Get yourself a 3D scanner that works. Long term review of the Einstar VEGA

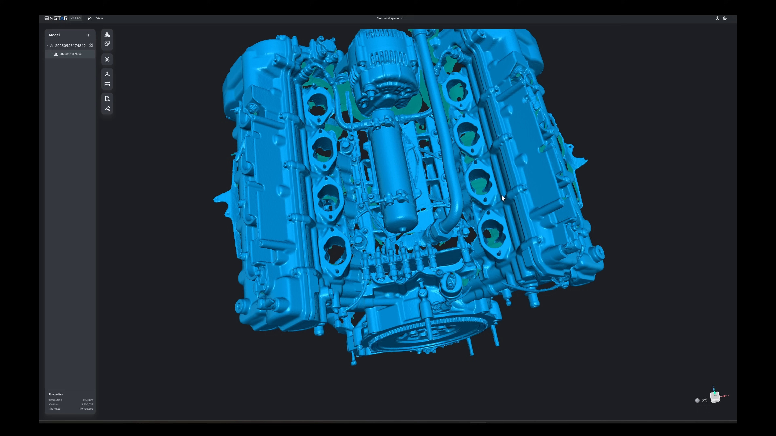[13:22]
When we take a look at the finished scan, this is going to be the type of object where the classic Einstar would have yielded probably a higher detailed model. But here you can see you can easily obtain mounting bolt pattern for the intake manifold,
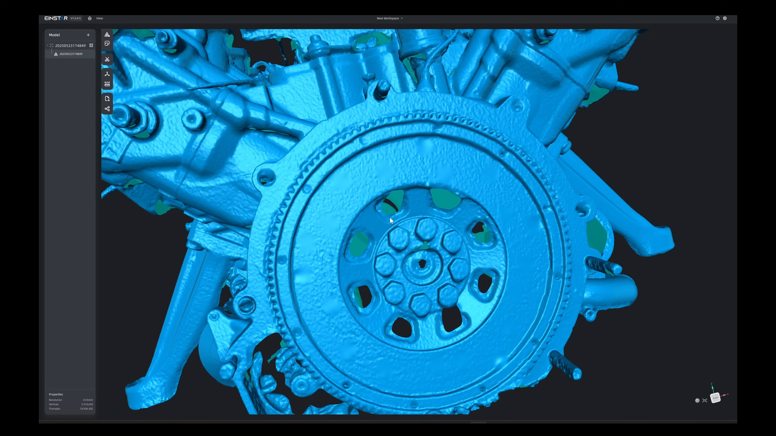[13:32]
have absolutely no problem at all in getting the mounting PCD for the bell housing or even things like the motor mounts are not going to be a problem.
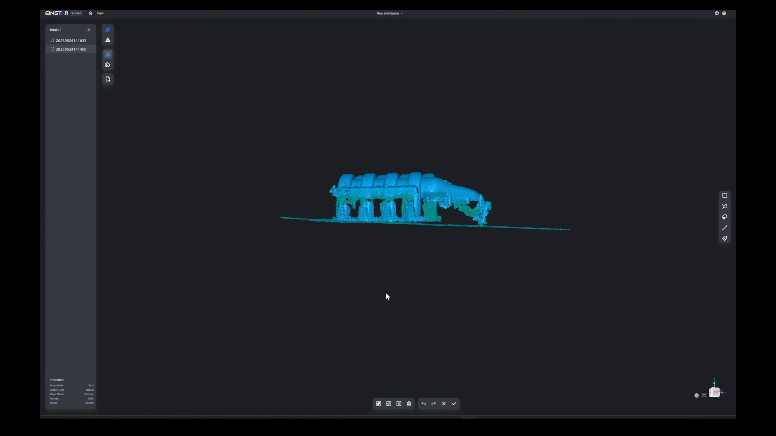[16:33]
And because we did this in two sections, we're going to use the StarVision software to align this and then mesh it on the PC.
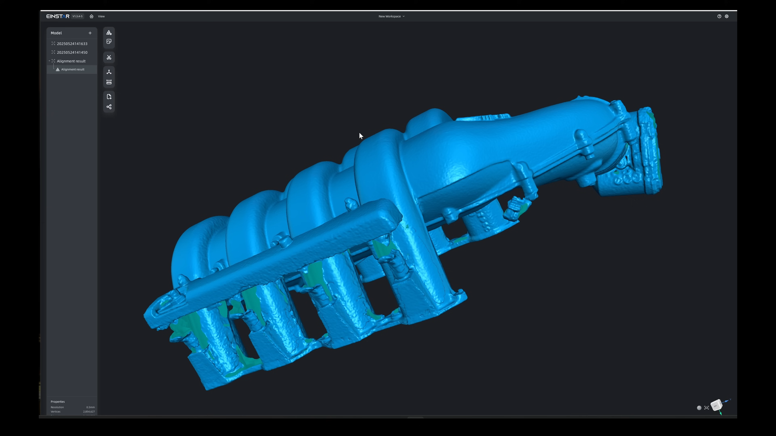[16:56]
Here's the resulting mesh of the intake manifold through fast mode.
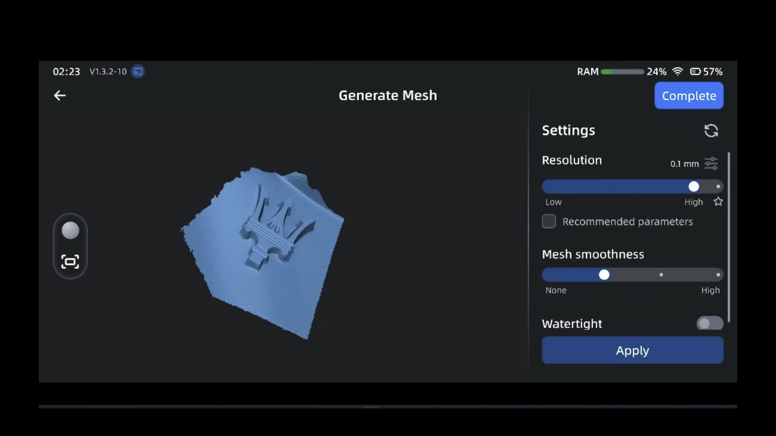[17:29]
considering what you're going to need to get off of it in terms of detail for reverse engineering.
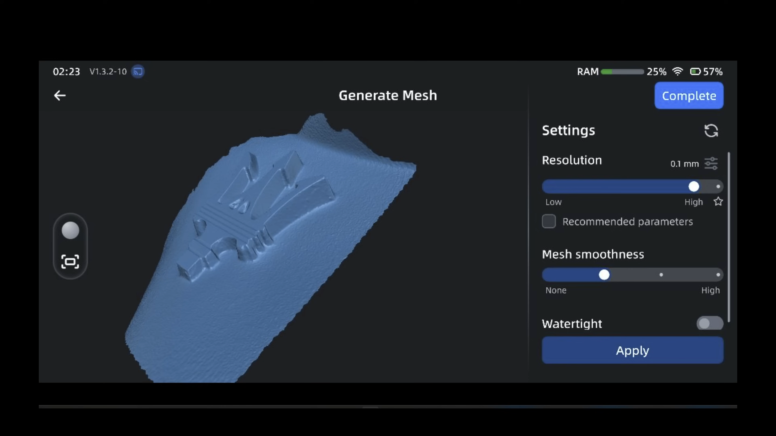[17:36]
And here you can see the significantly better detail that the HD mode will produce. I think that I'll just about wrap it up for this video.